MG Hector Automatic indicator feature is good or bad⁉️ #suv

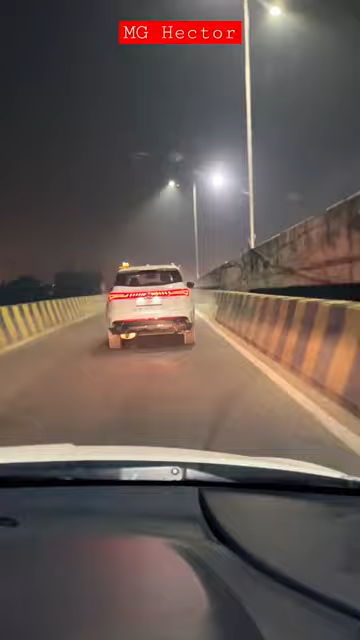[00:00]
देखे मेरे सामने न्यू जनरेशन MG हेक्टर जा रही है और इस हेक्टर में एक फीचर मिलता है जो कि है इसके आटोमेटिक इंडिकेटर का फीचर जो मुझे लगता है अगर कंपनी वाले नहीं देते तो जादा अच्छा